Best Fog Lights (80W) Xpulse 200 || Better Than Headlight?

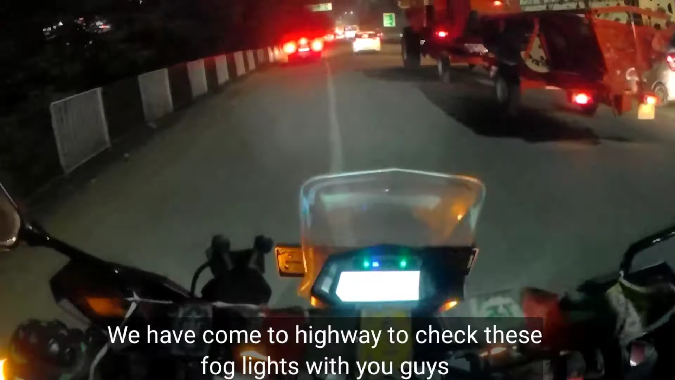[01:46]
तो आ गए हम हाईवे पे अपनी फॉग लाइट्स टेस्ट करने, और देखते हैं गाइस फॉग लाइट कैसा परफॉर्म करती है।
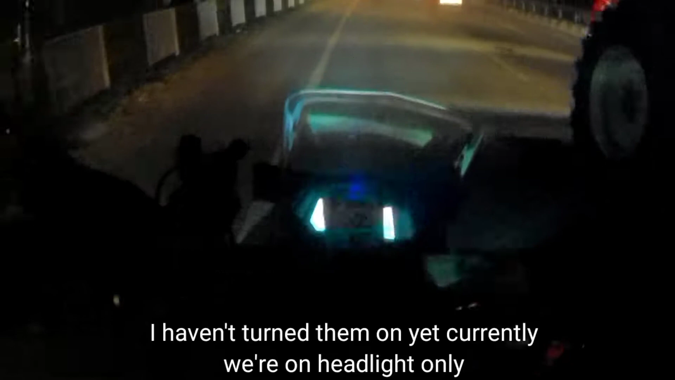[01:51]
अभी मैंने फॉग लाइट्स लाई नहीं है, अभी मैं नॉर्मल हेडलाइट ही ऑन की हुई है, और ये फर्स्ट टाइम है गाइस जो मैं रात को ऐसे वीडियो बना रहा हूँ।
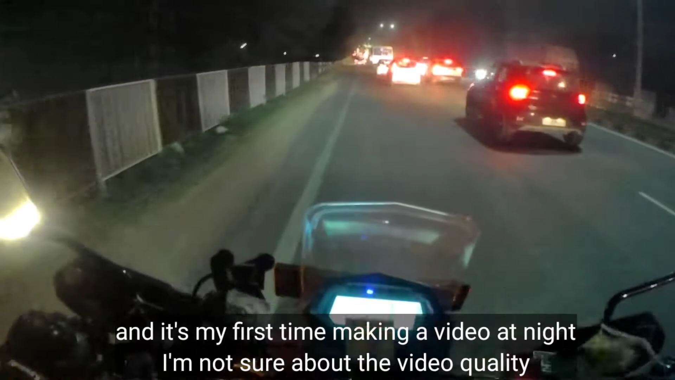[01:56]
तो मेरे को कैमरा क्वालिटी का नहीं पता कैसी आ रही है, उम्मीद करता हूँ अच्छी आ रही होगी।
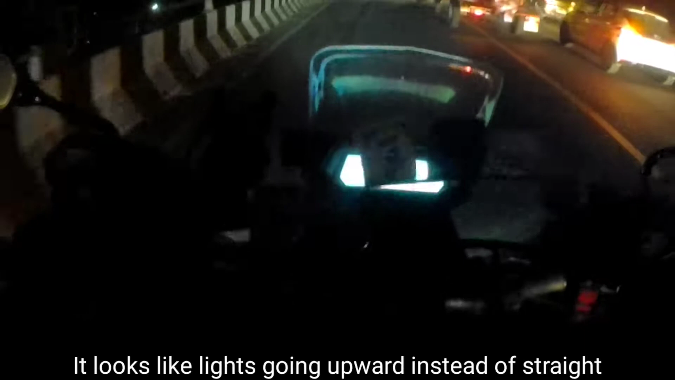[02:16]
तो यहाँ पे अभी एक टर्न आता है,
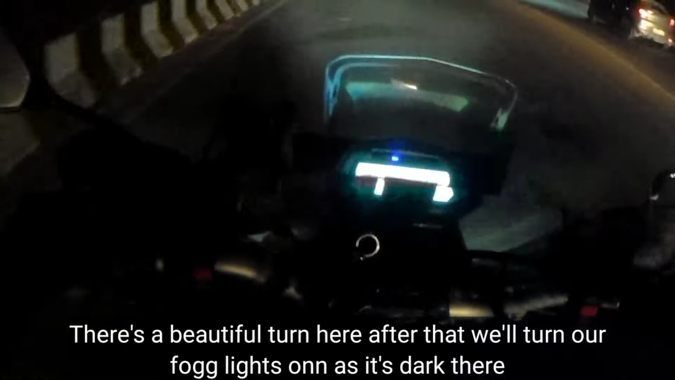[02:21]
उसके आगे थोड़ा सा आपको डार्क सा एरिया मिलता है, वहाँ पर मैं ट्राई करता हूँ कि फॉग लाइट जलाता हूँ और देखता हूँ।
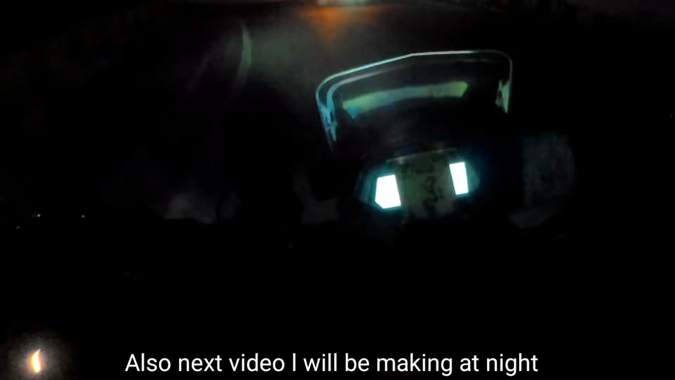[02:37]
तो अभी गाइस हम फॉग लाइट ऑन करते हैं और आप लोग डिफरेंस देखना।
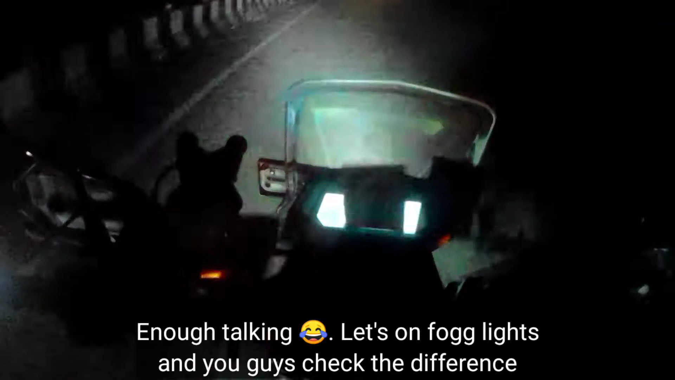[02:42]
ये देखिएगा कितना ज़्यादा डिफरेंस आ जाता है, ऐसा लगता है बिल्कुल ही अलग तीन चार हेडलाइटें एक साथ लगा दी।
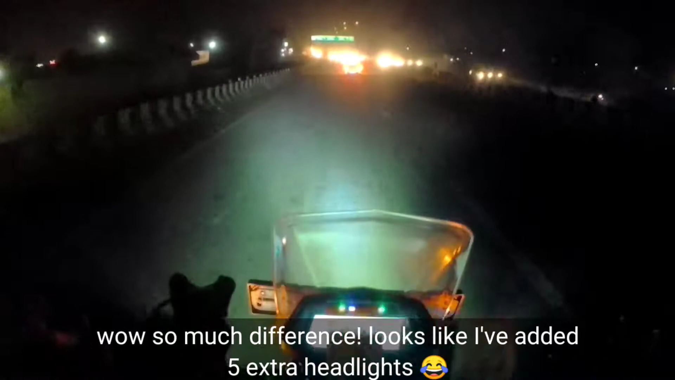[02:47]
तो फॉग लाइट लगाने के बाद इतना ज़्यादा डिफरेंस आता है मेरे को इतना नहीं पता थी।
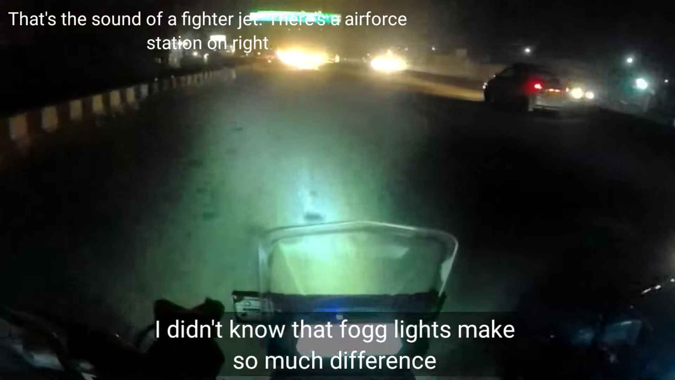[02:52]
इनफैक्ट अगर आप सिर्फ फॉग लाइट ला के वीडियो बनाओ,
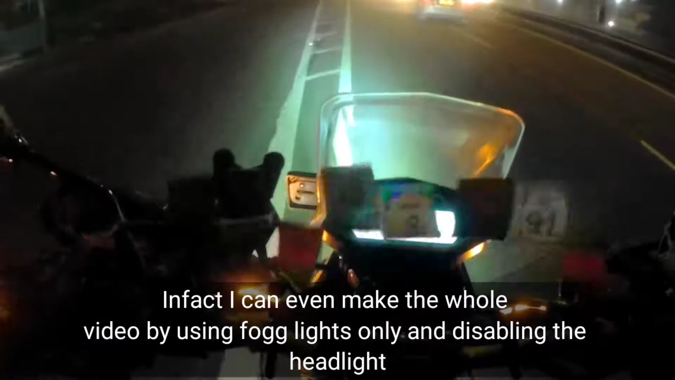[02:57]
और गाइस अगर इवन मैं हेडलाइट ऑफ भी कर दूँ ना, तो भी कोई ज़्यादा डिफरेंस आपको देखने को मिलेगा नहीं, बिकॉज हेडलाइट की लाइट दिखती नहीं है,
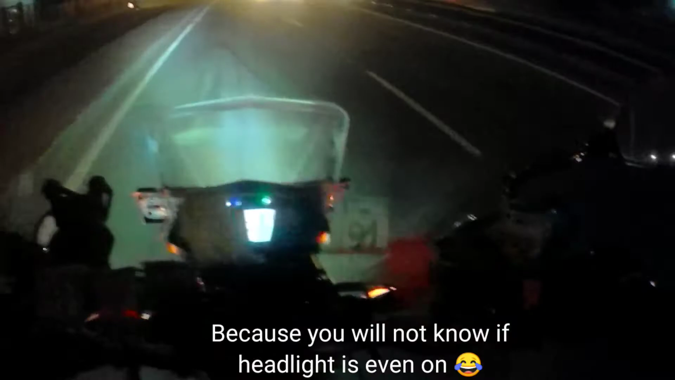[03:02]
और सारी जो लाइट आपको दिखेगी वो सिर्फ फॉग लाइट की दिखेगी। और गाइस पिछली वीडियो में मैंने बताया था कि मैं जब वहाँ पे वापस आ रहा था रेणुका जी वाली राइड से,
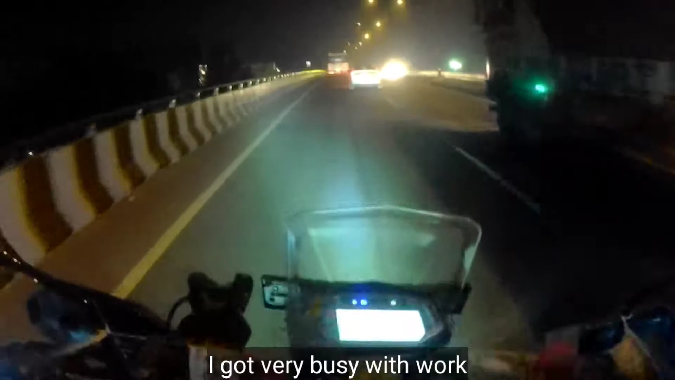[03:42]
मैं काम के साथ गाइस काफ़ी ज़्यादा बिजी हो गया था, तो ये वीडियो बनाने में थोड़ा सा टाइम मेरे को ज़्यादा लग गया है। बट मैं उम्मीद करता हूँ कि अगली वीडियो मैं टाइम पर ही बनाऊँगा।
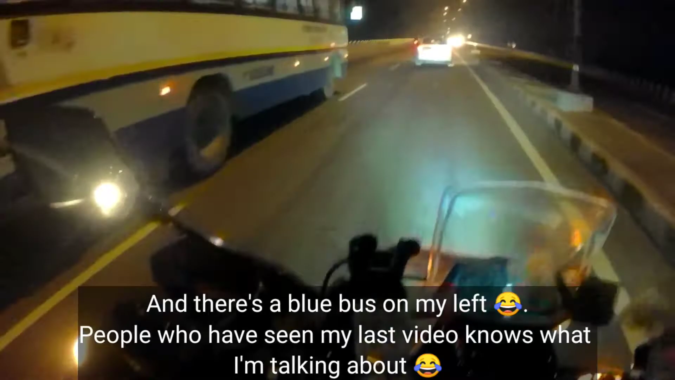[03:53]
और ये लेफ्ट साइड शायद यप ब्लू बस जा रही है, जिन्होंने पिछली वीडियो देखी उन्हें पता है ब्लू बस का क्या सिग्नल है, तो इनसे मैं दूर ही रहता हूँ। तो जो फॉग लाइट है ना गाइस, वो आपको कहीं से भी मिल जाएगी, मतलब एसेसरी वाले शॉप से किसी भी।
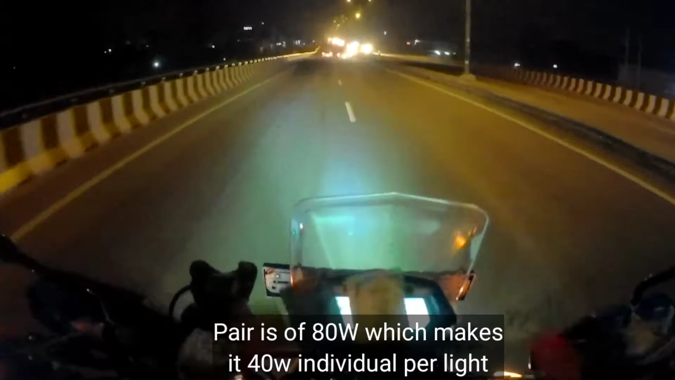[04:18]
काफ़ी ज़्यादा अच्छी है, एक ठीक आई गेस प्राइस रेंज में आपको मिल जाएगी किसी भी शॉप से। तो अगर आप रात को ज़्यादा ट्रैवल करते हो,
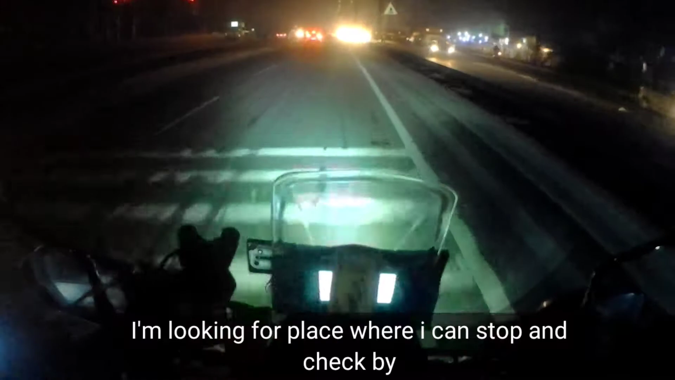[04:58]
मेरे को उम्मीद नहीं थी कि हाईवे पे इस टाइम पे इतना ज़्यादा ट्रैफिक होएगा,
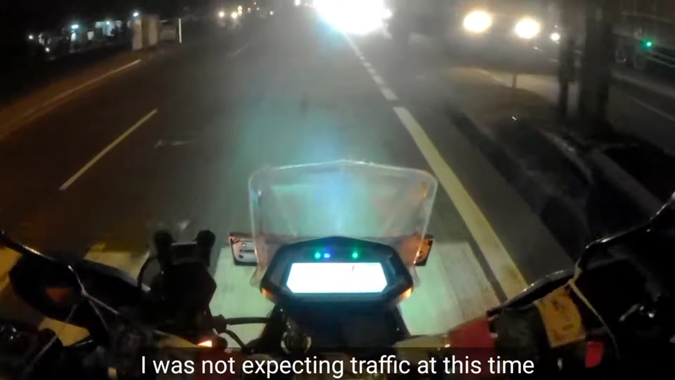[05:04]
काफ़ी ज़्यादा ट्रैफिक देखने को मिल रहा है मेरे को इस टाइम पे, भी वैसे यूजली होता नहीं।